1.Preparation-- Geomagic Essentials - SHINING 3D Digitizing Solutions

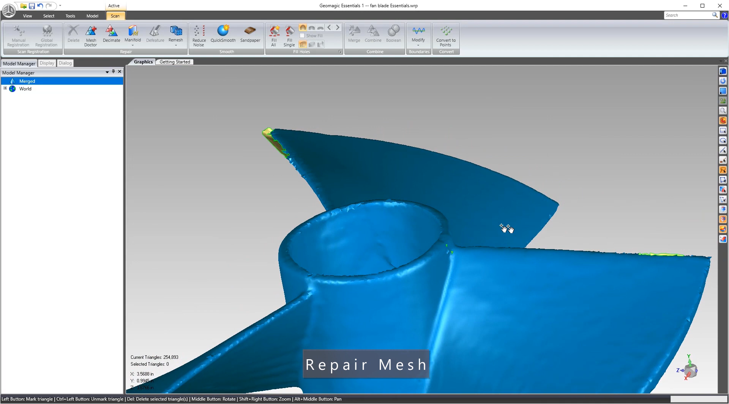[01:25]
What I like to do is run what we call the mesh doctor first because what that'll do is it'll correct some stuff automatically and make less work for me.
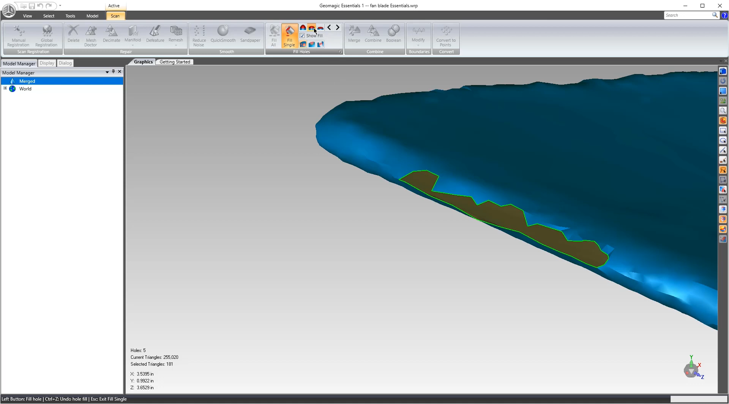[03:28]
Curvature based method is probably the easiest to start out with and then they have a tangent fill and then a flat fill.
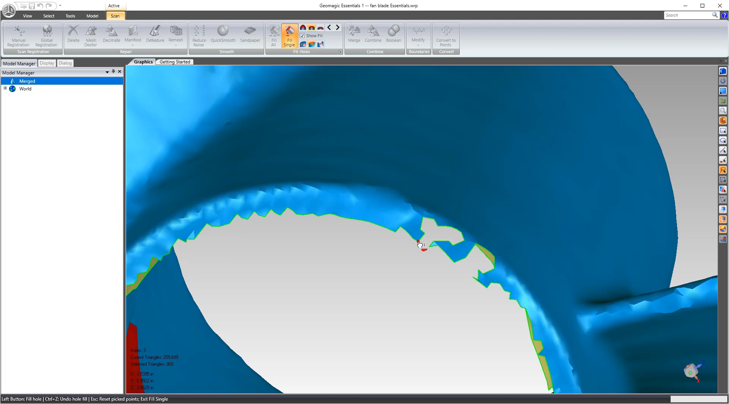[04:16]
But it's not necessary to fill everything because we're not really going to use all this.
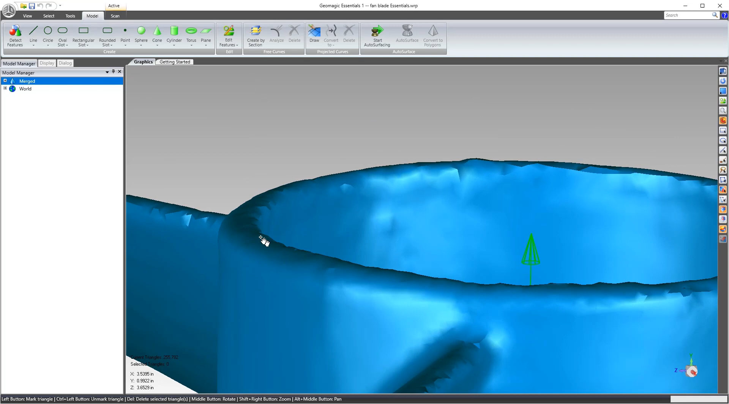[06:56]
So what I like to do is I'll grab that lasso
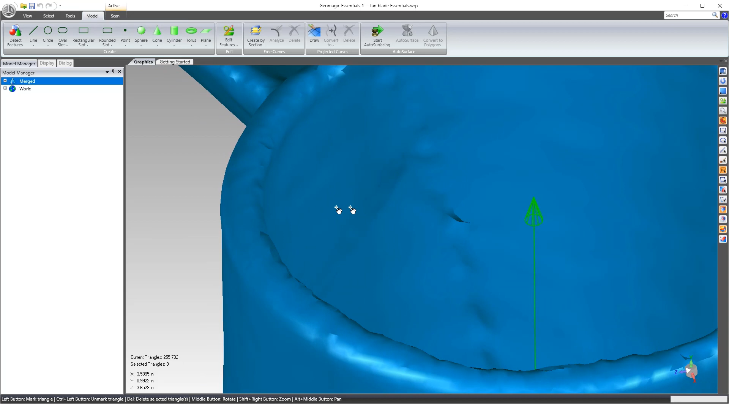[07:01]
selection tool and I'll just click some areas on that top surface and do it this way. Because there's not enough, there's so much curvature there, there's not enough for that other method to work.
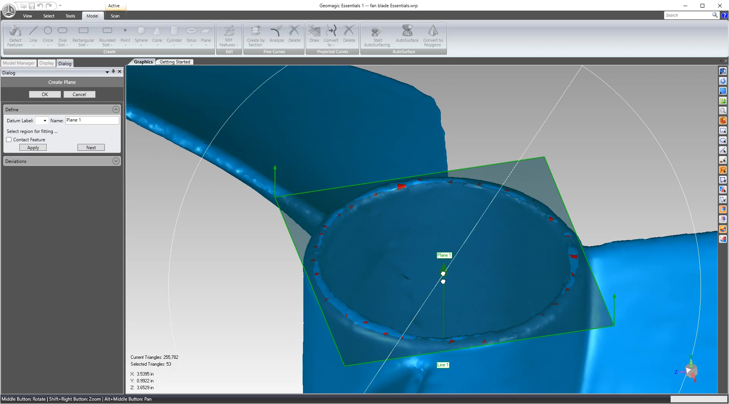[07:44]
So if I click the plane, I can hit apply and you'll see that it best fits a plane to that surface. So then I'll hit apply and OK.
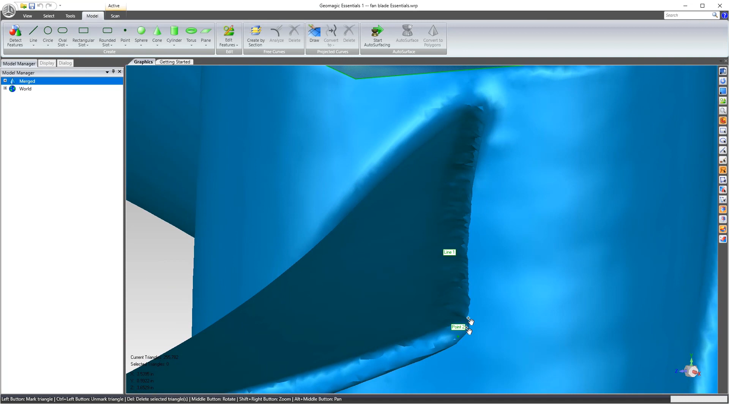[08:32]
But in this case, I'm just going to use that point. And in this instance, I'm going to grab that point and that point and come over to a two point line.